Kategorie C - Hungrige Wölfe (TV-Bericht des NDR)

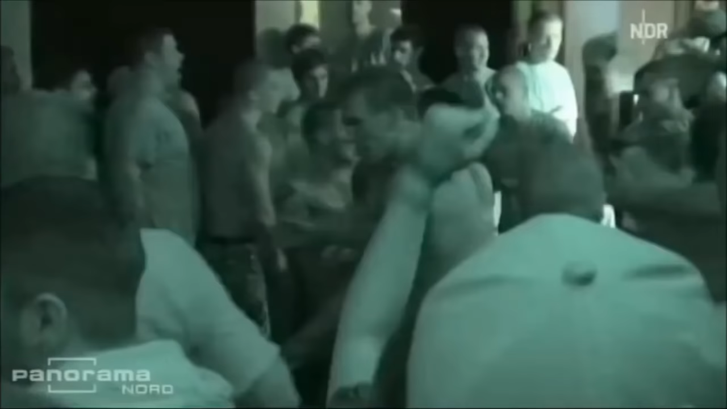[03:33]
Wir haben Aufnahmen von Kategorie-C-Konzerten zugespielt bekommen. Unpolitisch hört sich anders an.